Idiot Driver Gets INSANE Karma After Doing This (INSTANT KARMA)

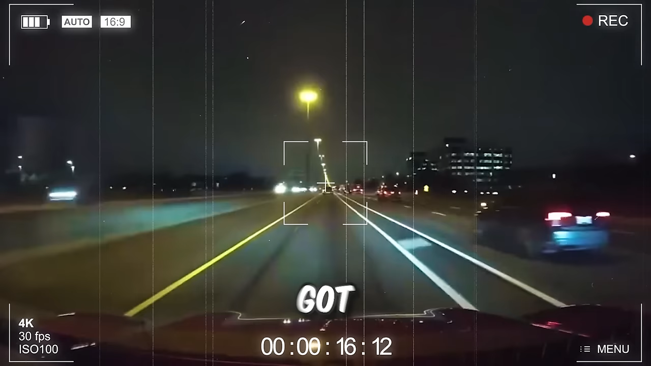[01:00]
This driver got cut off by someone who was clearly using neither the mirrors nor their brain.
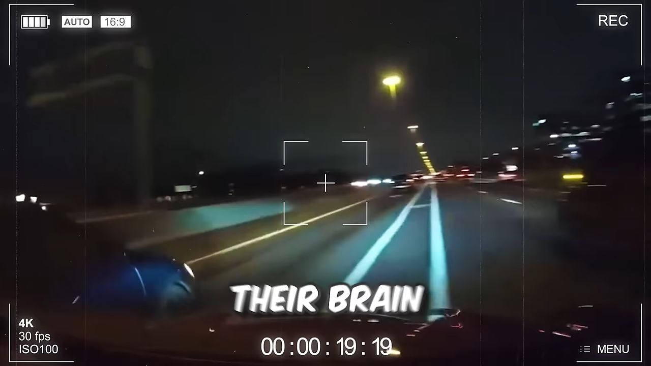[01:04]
This caused the car to change lanes and the reaction resulted in them losing traction of their car.
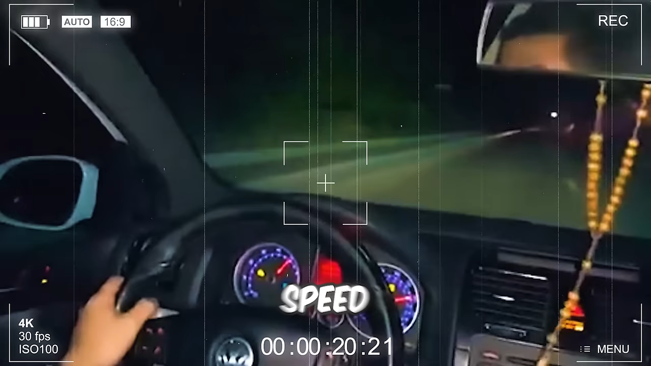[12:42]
When they saw the car standing in front of them, it was too late and nothing they could do would stop their car on time.
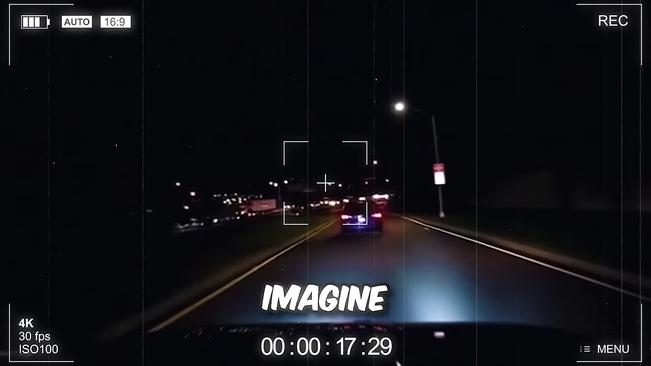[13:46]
Imagine seeing this while trying to merge onto the highway.
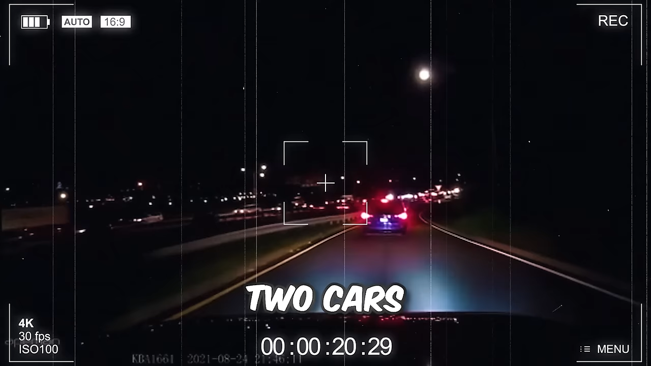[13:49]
Two cars crashing right in front of you as you enter the place. If it were me, I would just immediately get off.